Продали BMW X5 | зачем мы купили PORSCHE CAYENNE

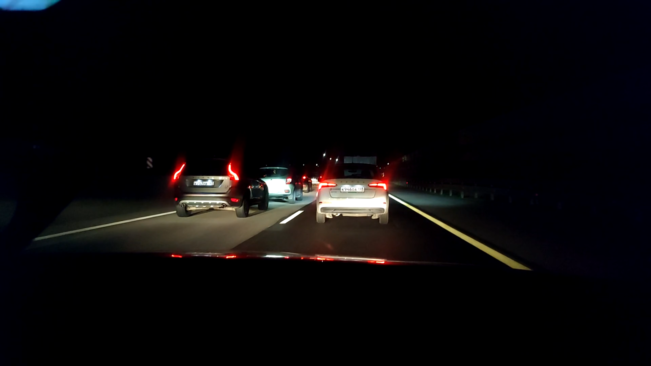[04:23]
Причем спереди там никакой аварии, вообще ничего нет. Показывает, что 2,5 километра пробка.